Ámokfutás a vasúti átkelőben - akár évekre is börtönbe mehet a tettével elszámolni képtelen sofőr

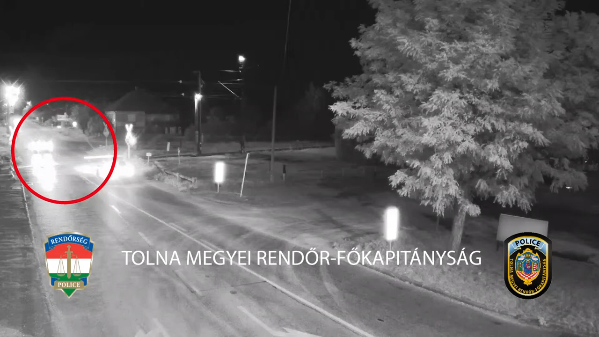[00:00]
Piros Karika jelöli a szabálytalanul közlekedő terepjárót. Mutatjuk lassítva, hogy először áttöri a sorompot, majd rákanyarodik a sínekre, és el is indul azokon. Néhány másodperccel később pedig letér, de csak pillanatokon mullott, hogy a kocsi mögött nagy sebességgel érkező vonat nem tarolta le a járművet, a benne ülő sofőrrel együtt. Ekkor viszont még mindig nem ér véget az érthetetlen álmokfutás. A kocsi újra felhajt a sínekre, és újra elindul azokon, majd megáll néhány métert haladva. Ekkor szemtanúk szaladnak oda, akik segítenek megtalálni a helyes irányt a sofőrnek.